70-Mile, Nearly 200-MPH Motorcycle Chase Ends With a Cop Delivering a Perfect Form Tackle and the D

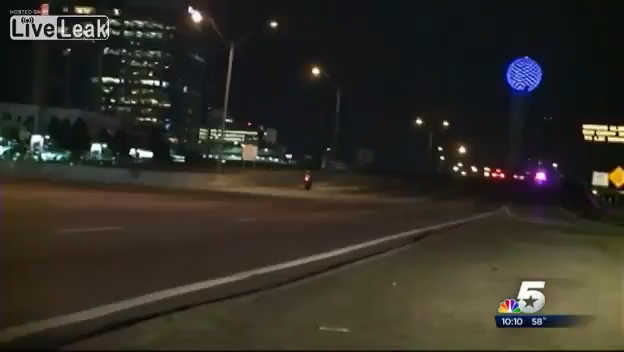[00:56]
A man on a motorcycle, leaving, pursuing police in the dust. This trooper is at least 10 seconds behind.
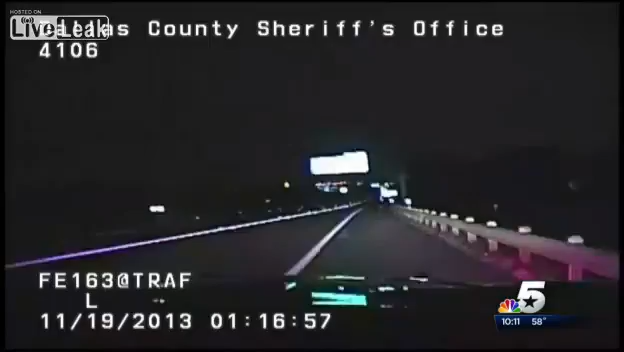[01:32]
that we finally see the bike come through the frame. That's him, the single red taillight. It's only two minutes later, when his 4.8-gallon tank runs dry, that it finally ends. And a Dallas County Sheriff's deputy takes him to the ground. How fast were you going? 189 when we were in the streets. If you want to go fast, this is a bike to have.